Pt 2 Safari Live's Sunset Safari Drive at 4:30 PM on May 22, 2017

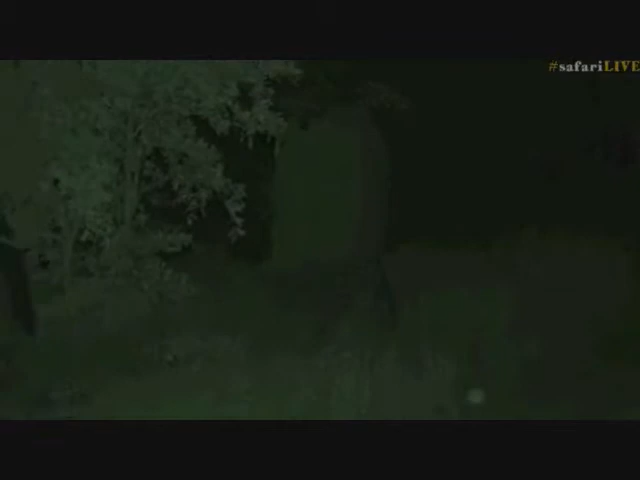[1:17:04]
time it was resting three feet on the ground and sorry three feet on the tree and one on the ground here comes the young one catching up with mum
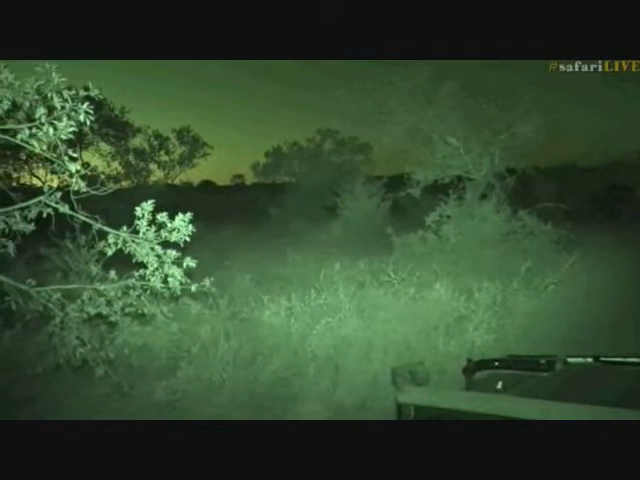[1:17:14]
there we go they've all met up in front Craig there we go there's a little one I'm just trying to listen to make sure that there's none off to the left of me so that I don't end up putting myself in their way
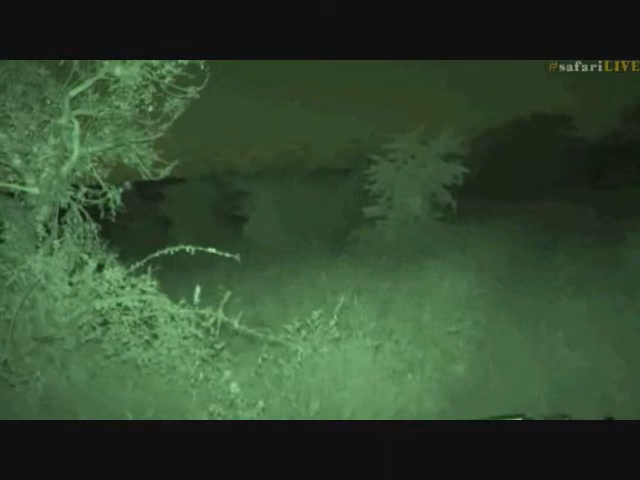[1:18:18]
I miss those moments with the lions I wish the Nkuhumas would come back to us well there's fantastic view of a bottom and that I'm afraid is the best I can do for now
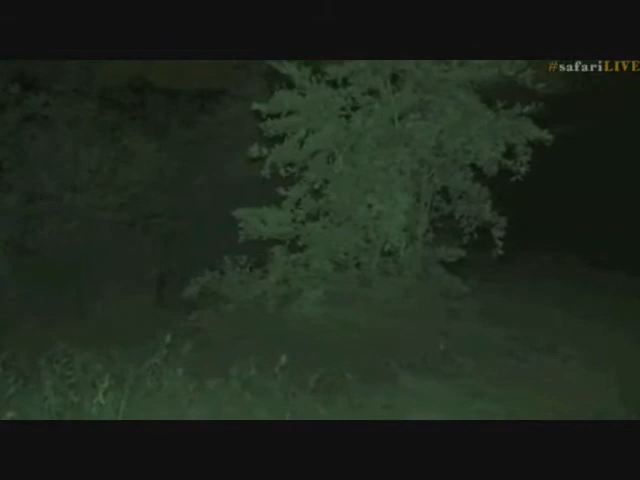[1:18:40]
right our elephants are quite well hidden but it sounds like James has found a feathered bird of the evening as opposed to what a bald bird feathered bird of the evening as opposed to an un feathered bird